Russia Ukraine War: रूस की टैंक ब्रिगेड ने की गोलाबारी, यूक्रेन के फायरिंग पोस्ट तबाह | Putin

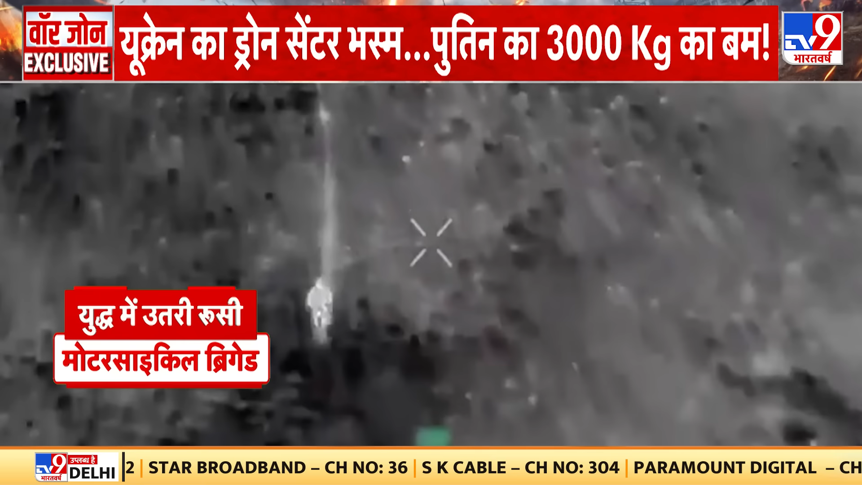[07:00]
موٹر سائیکل پر سوار سینک میں ان روڈ کی جگہ جنگلوں کے بیچ سے دھاوا پول رہے